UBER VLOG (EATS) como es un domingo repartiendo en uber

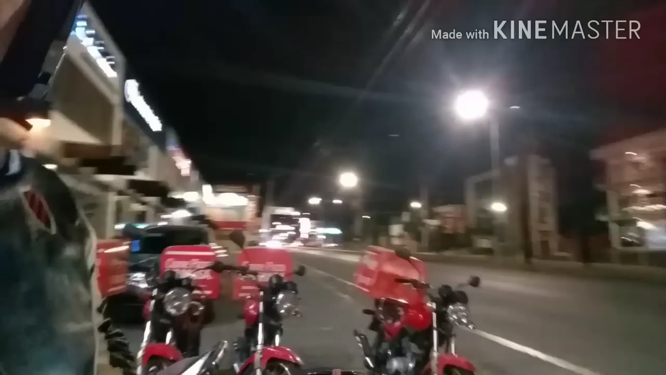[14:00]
ser domingo en la noche conviene. Nada de tráfico para allá, nada de tráfico para acá.